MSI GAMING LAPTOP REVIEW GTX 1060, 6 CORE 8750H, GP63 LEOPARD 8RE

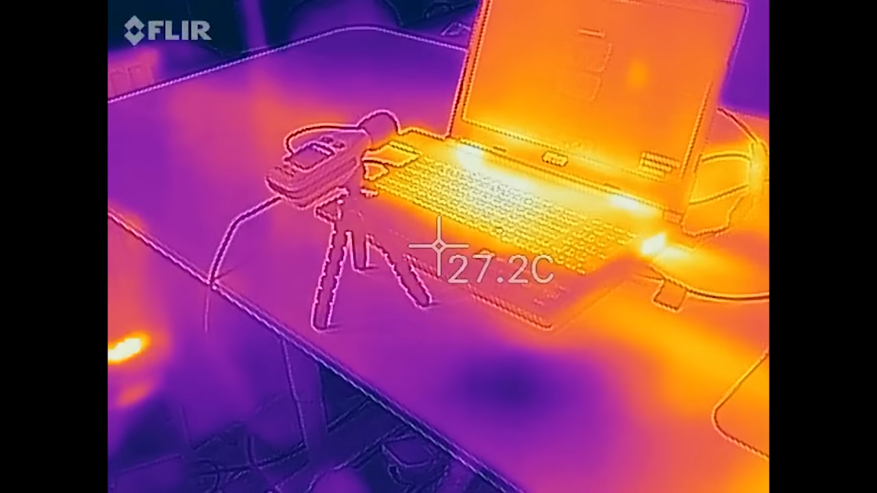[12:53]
On screen: spot 27.2°C
It's about 27 Celsius. The keyboard gets to about 30 Celsius, which is kind of high.
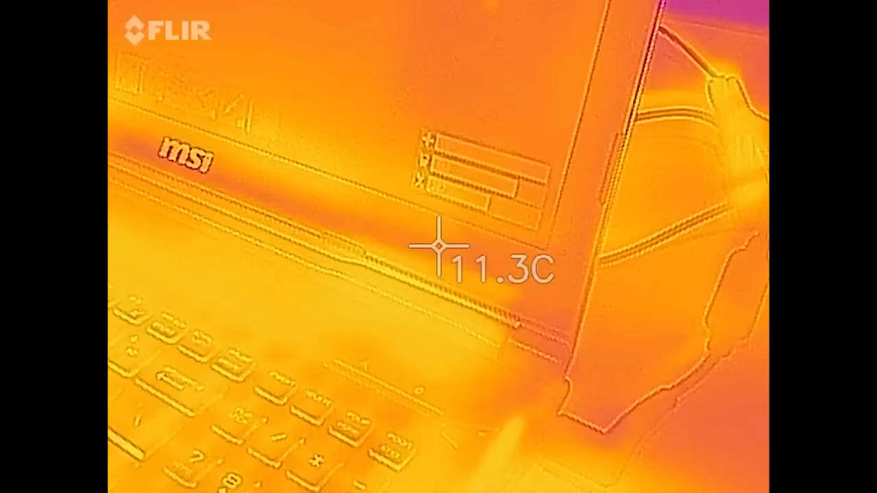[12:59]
On screen: spot 11.3°C
And then the upper portions of the keyboard approach 40 Celsius.